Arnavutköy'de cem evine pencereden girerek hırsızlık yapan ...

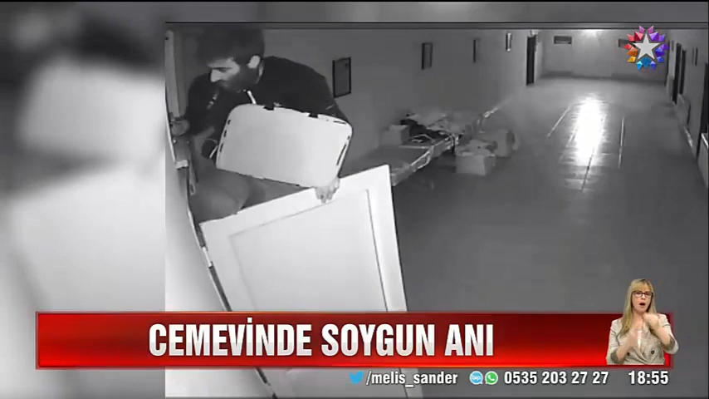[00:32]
Görüntüdeki hırsız gözüne İstanbul Arnavutköy'deki Boğazköy cem evini kestirdi.
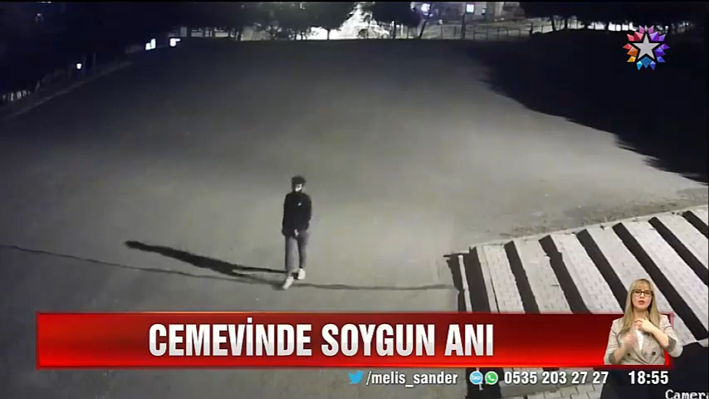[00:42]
Bir kedi gibi açık gördüğü havalandırma penceresinden içeri girdi. Masa üzerindeki laptopu alıp boynuna astı.
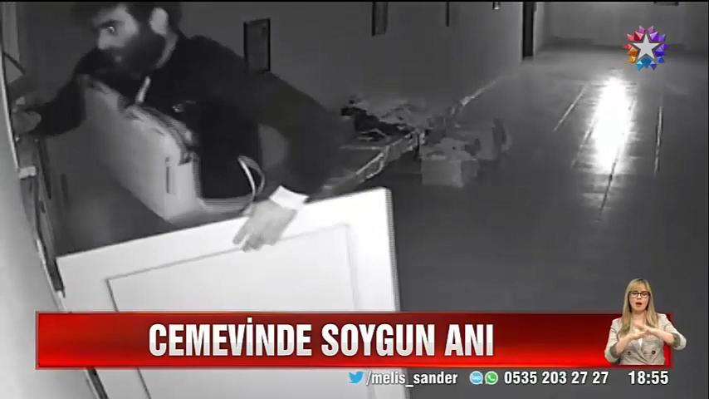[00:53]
Tam çıkacakken kapı dibindeki bağış kutusunu da aldı ve içeri girdiği aynı pencereden tekrar dışarı çıktı. Ve hiçbir şey yokmuş gibi elini kolunu sallayarak gitti.
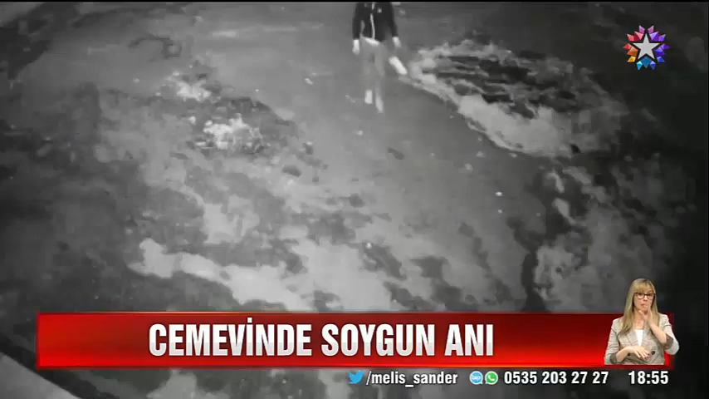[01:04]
İhbar üzerine görüntüleri inceleyen polisler hırsızın kimliğini hemen tespit etti. Sattığı laptop yetkililere geri teslim edildi.
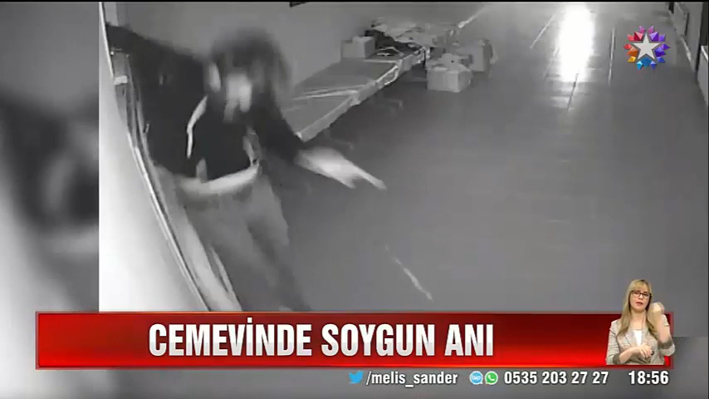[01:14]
Hakkında çok sayıda suç kaydı bulunan ceme ve hırsızı ise emniyetteki işlemleri sonrasında adliyeye sevk edildi.